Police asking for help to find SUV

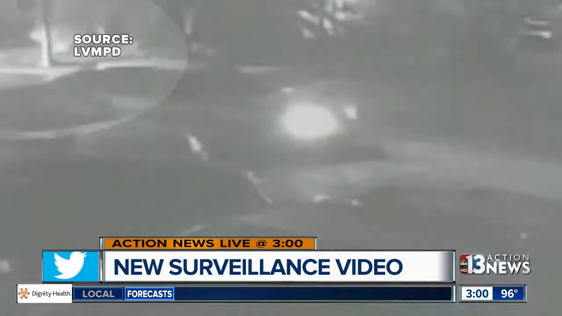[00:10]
It shows what happened just moments before a man's body was burned inside this other car. And here is a look at that man. The victim is identified as 40-year-old Sean Patrick Bryan. Right now, detectives are trying to get as much information on him as well.
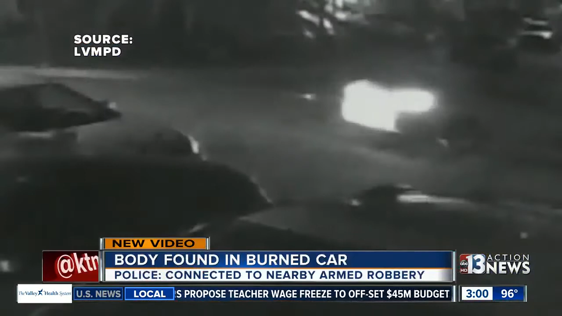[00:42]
And just 20 minutes later, you can see Bryan and his silver Volkswagen and that dark-colored SUV just one mile away from the bar. The two cars meet and then you see a large flash. Bryan's car goes up and flames his body later found inside.